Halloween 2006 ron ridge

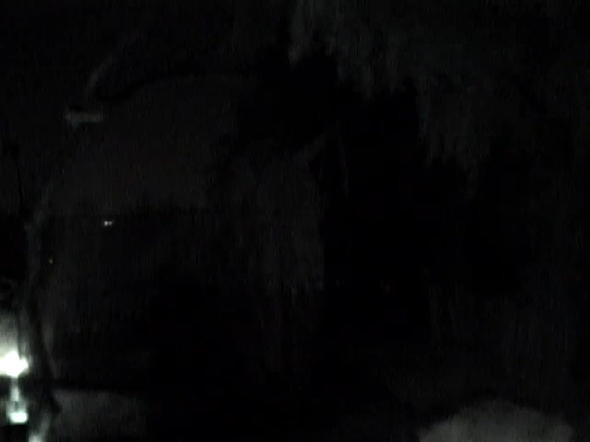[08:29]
I can actually see that this time. He's got his night shot. Whoa!